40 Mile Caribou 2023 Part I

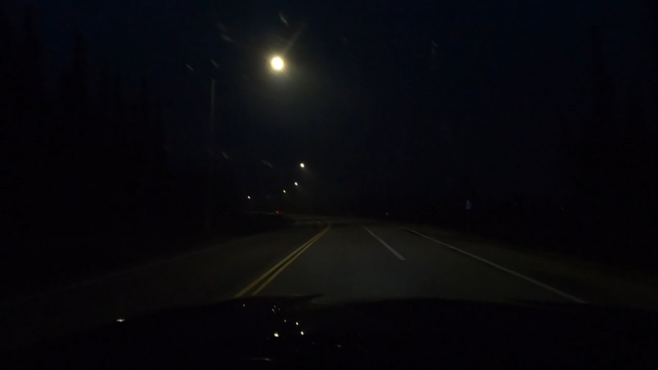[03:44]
About just coming into the edge of Fairbanks, there was a lot of smoke in the air.